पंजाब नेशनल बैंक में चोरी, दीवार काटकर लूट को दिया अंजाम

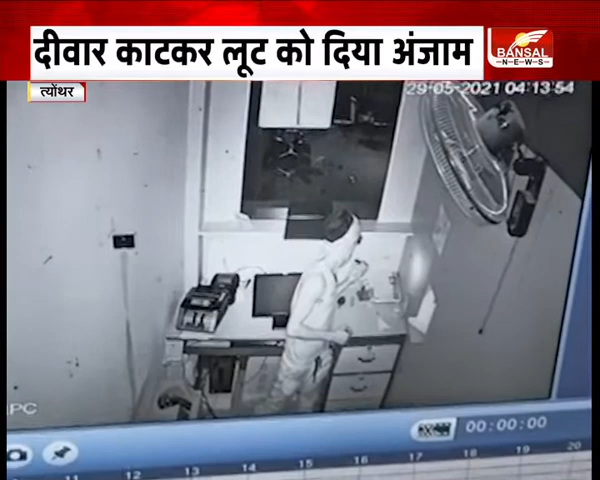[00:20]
उसका CCTV फुटेज भी सामने आया है दिवार काट कर लूट को अंजाम दिया था चोरी की घटना CCTV
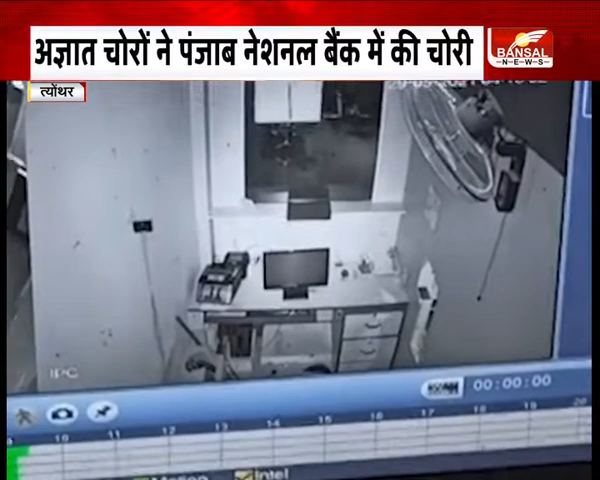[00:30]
में कैद हो गई बैंक मैनेजर और पुलिस अधिकारी भी मौके पर पहुँचे है जो चोरी की घटना क्यामरे में कैद हुई है आपको बता दे दिवार काट कर लूट की वारदात को अंजाम दिया था अधिक जानकारी के साथ सयोगी राजन शुकला फोन लाइन पर जुड़ गए हैं राजन आप से विस्तार पूरवक पूरा मामला जानना चाहेंगे
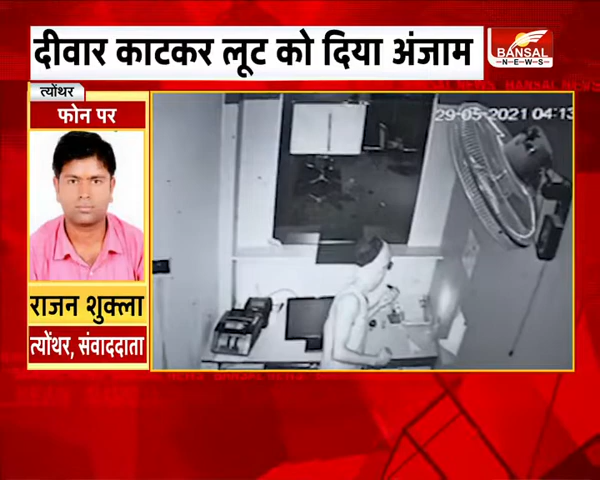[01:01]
अधिक जानकारी मिली तो उन्होंने पूर इस्थानी ठाना को पूंड किया और गटना के बारे मताई और उसके बाद आप सवागी पूलिस और मनेजर पूरी जाच कर रहे हैं